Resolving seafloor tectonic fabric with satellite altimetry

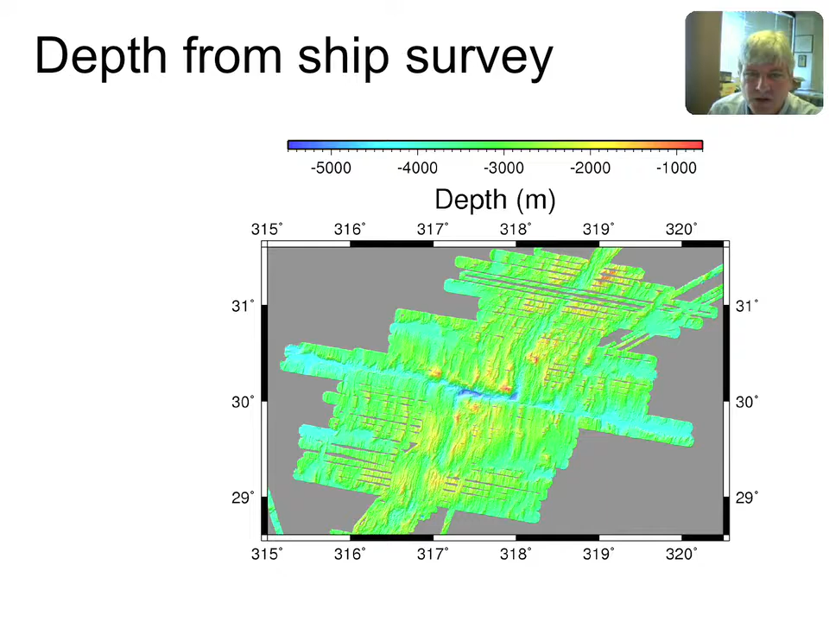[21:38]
I think this is near the Atlantis fracture zone. I don't remember. Anyway, this is what depth looks like when you can survey it with the best possible techniques. Next slide. Here I've taken that depth
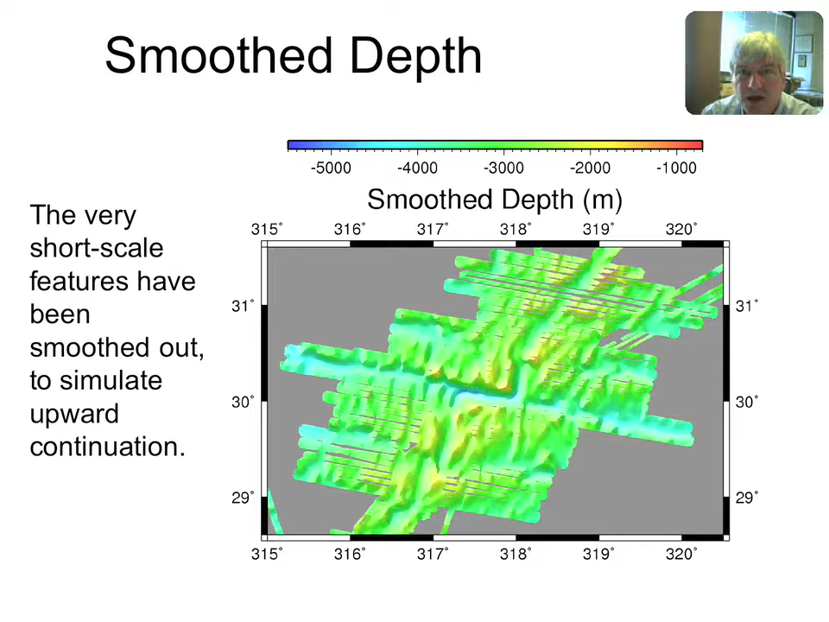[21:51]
and I've smoothed it to remove the very short wavelengths that would be removed by a few kilometers of upward continuation. Next slide, please.